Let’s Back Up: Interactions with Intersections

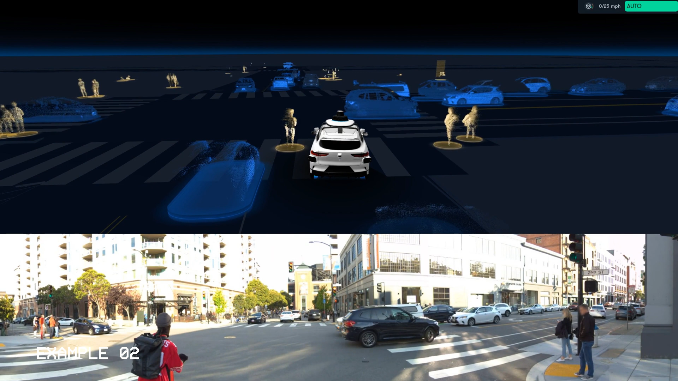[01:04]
This is an unprotected maneuver, so we're creeping into the intersection to gain some visibility, and there's a lot going on. So there's cars that are turning, there's cars that are crossing from our left, and there's another turboped who sneaks up on our left. So we're just waiting to find the best gap to make our maneuver. There's also these pedestrians on the right-hand side, and we can tell that they don't want to cross.
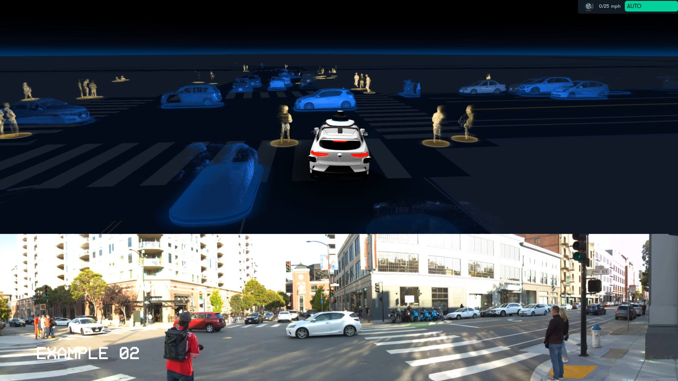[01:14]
And there's this motorcyclist that comes across, and now we find a gap, and we take it.